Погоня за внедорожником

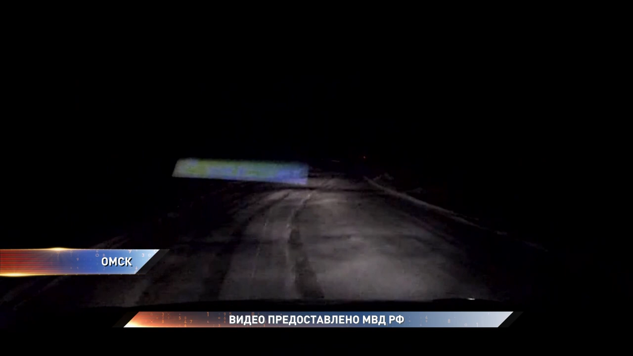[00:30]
Преследование продолжалось еще несколько минут. Брошенный джип был обнаружен в полях. Водитель пытался скрыться уже на своих двоих, но не получилось.